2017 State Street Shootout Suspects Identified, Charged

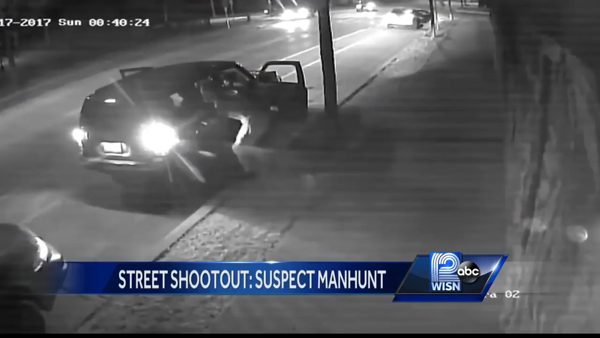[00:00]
A gunfight near 23rd and four shots from a handgun this high powered rifle 36 year old Linnell Tayl on surveillance video at camera was key and ident suspects.